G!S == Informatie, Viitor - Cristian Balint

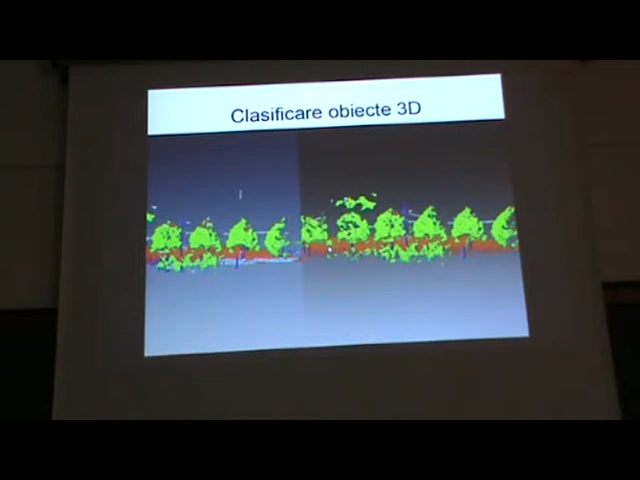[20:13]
A reușit să-mi clasifice că este o coroană a unui algoren, o stâl, pentru a fi să deducă că acel plan este planul cel de jos. Este foarte interesant. Bun. Dacă, până acum, am vorbit de obiecte,